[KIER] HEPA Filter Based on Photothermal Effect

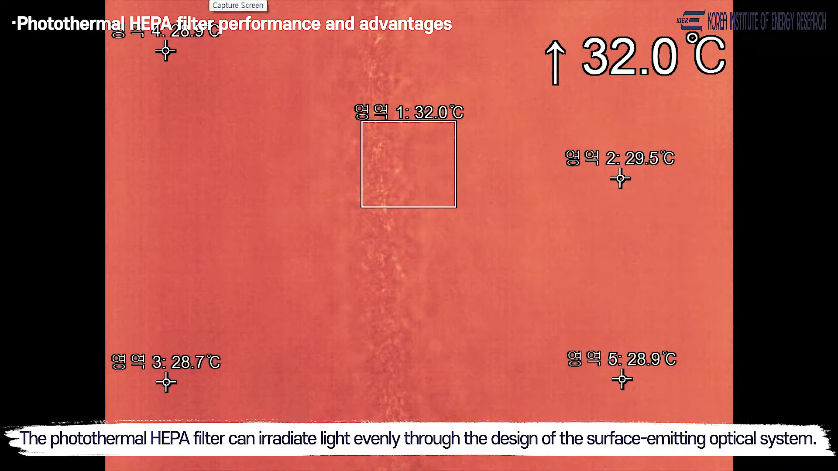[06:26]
광열 헤파 필터는 면 발광 광학 시스템 설계를
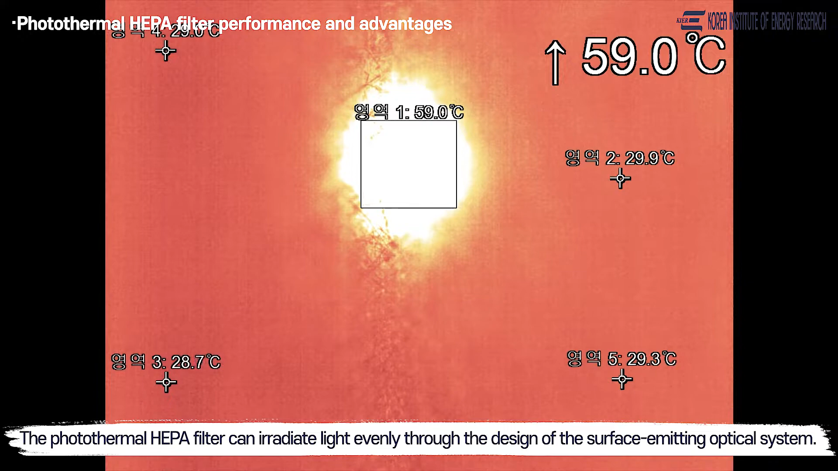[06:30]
On screen: max 59.0°C
통해 빛을 고르게 조사할 수 있으며 빛을 조사한 곳과 조사하지 않은 곳의 온도 변화를 보면 빛을 조사한 광열 헤파 필터 부분은 약 60도까지 빠르게 상승하는 것을 알 수 있습니다.
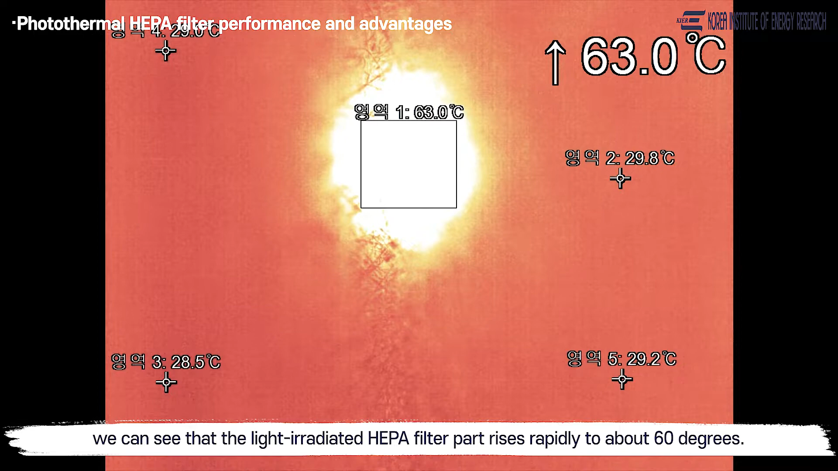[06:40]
On screen: max 63.0°C
이렇게 개발한 광열 헤파 필터와 면 발광 광학 시스템 설계로 균일한 빛이